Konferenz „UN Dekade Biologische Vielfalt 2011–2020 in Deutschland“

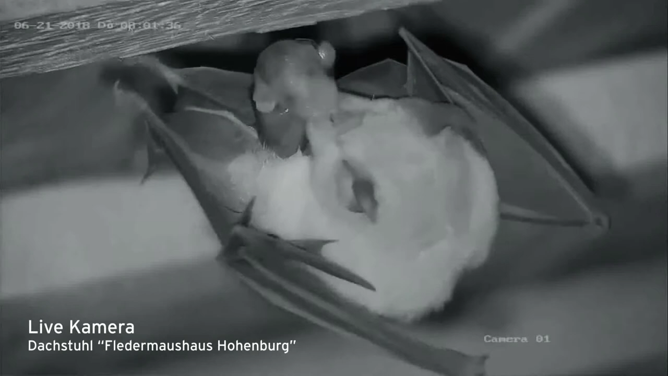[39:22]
Wir sind jetzt live dabei, wie ein Hufeisennasenbaby geboren wird. Das Junge muss sich direkt selber festhalten. Sicherheitshalber legt die Mutter noch schützend die Flügel um das Kleine.